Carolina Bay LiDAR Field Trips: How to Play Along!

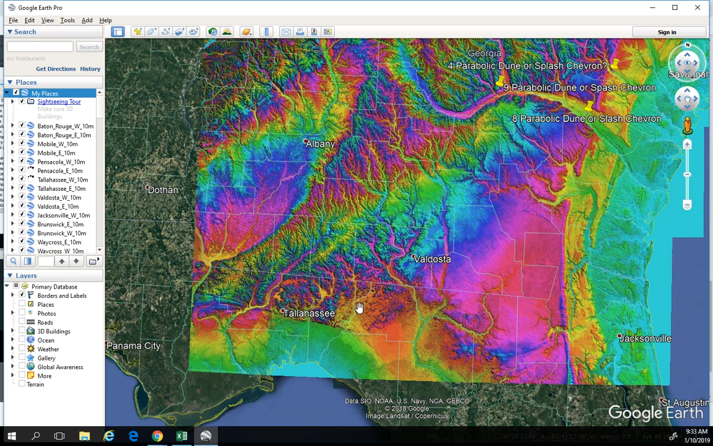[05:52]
I went through every one of them, downloaded them, and put them onto Google Earth Pro. It's not just the Carolina Bays, this whole area with the Carolina Bays.
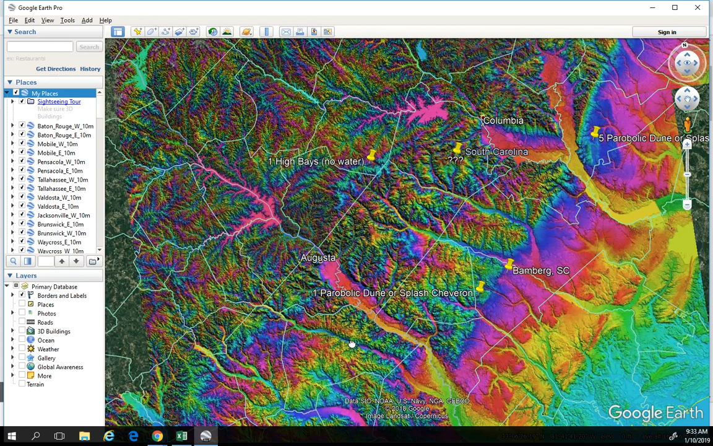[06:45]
And so again, if you want to use them, they're there, you know, for maybe a frame of reference. But I click them off. And I like to have things as clean as possible when I'm looking around the LiDAR to find neat and interesting topic. So again, that's how you get it. Now you can play along. There's a whole bunch of stuff here, like I said, just in this one picture alone,
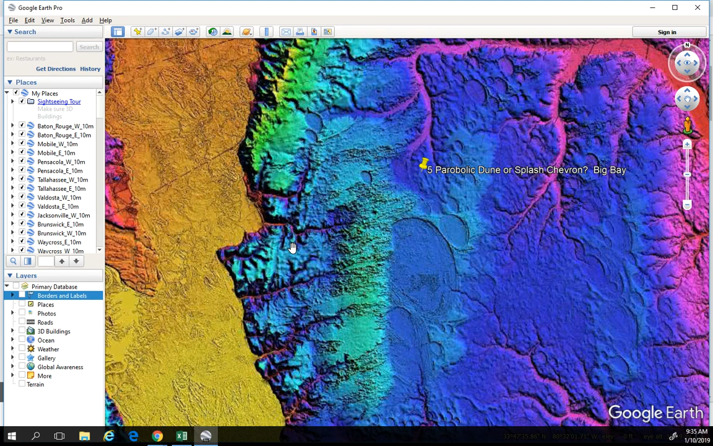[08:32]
And you can see that here, you know, we've got this, these bays being formed, sand being washed over, another bay being formed. And so, so again, this, I think this happened very rapidly. And I hope to show that using the LIDAR. And again, our very next video will be comparing different locations to, to decide whether or not we're looking at parabolic dunes here or splash chevrons, uh, from an event like this. Um, so guys, thanks for watching. Uh, you know, please download these things if you want to follow along and play along. Uh, and we'll catch you next time. Bye.